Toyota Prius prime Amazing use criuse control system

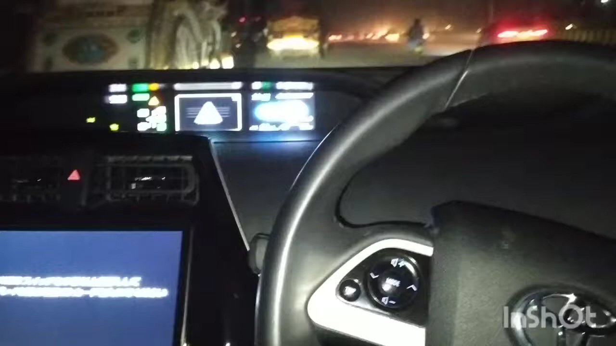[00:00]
This is the limit of the radar. This is the full range.
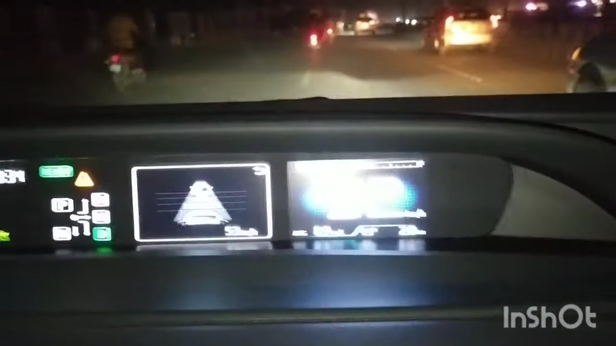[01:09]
We can see, we have targeted. We are not looking at it very closely. We are taking a set to cross the road. We are at the end of the road. We are at the end of the road.